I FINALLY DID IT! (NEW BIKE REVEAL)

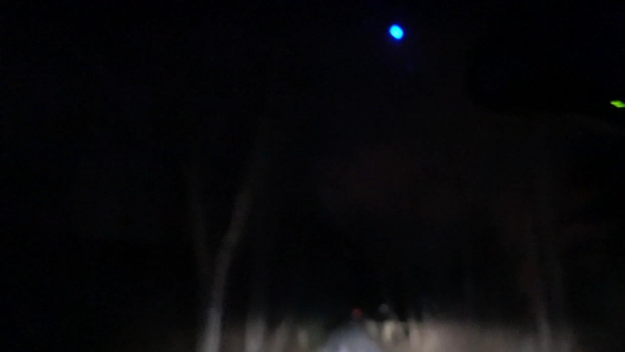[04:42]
This road is not I see a truck so this might be okay This place is awesome.